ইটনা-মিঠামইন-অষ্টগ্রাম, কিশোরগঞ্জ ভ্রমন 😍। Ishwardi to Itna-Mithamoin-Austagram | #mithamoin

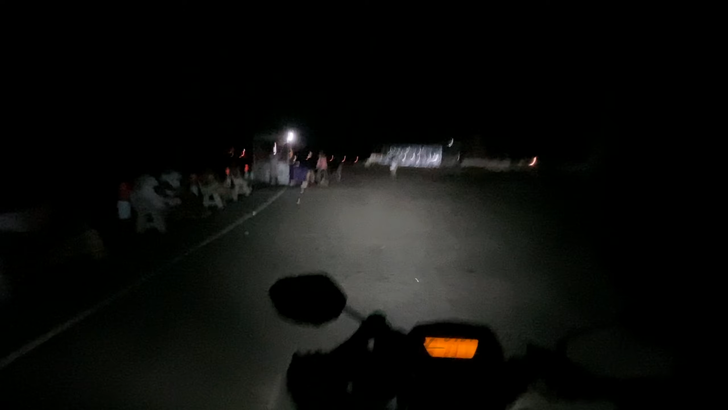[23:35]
আর একটু পর পর দেখা যাচ্ছে একটা সিএনজি আর অটো যাচ্ছে, পুরো রাস্তা একবার অন্ধকার।